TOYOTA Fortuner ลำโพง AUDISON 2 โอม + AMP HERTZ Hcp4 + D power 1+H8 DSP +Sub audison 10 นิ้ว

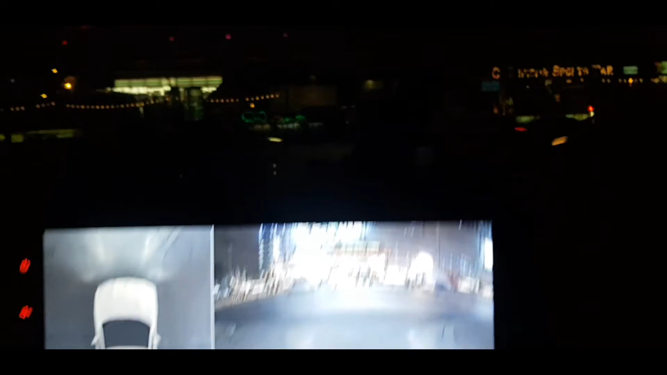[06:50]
ของด้านหน้านั่นเองนะครับภาพคมชัดทีเดียวครับโอเคติ๊กซ้ายครับจะออกจากที่จอดรถครับปลอดภัยส